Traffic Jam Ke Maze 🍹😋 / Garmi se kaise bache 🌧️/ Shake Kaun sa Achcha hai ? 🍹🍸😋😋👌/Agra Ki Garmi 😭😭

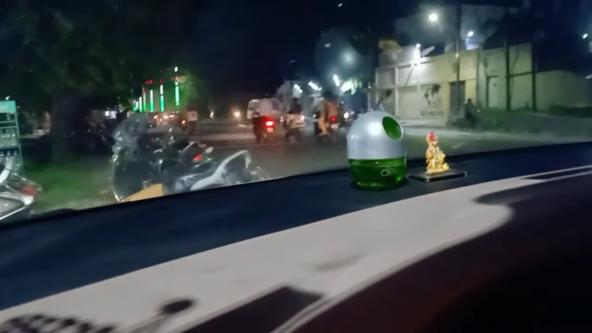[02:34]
हम अभी मस्त गाड़ी में बैठ जाते हैं यहाँ पे, और यहाँ पे हम खाते हैं।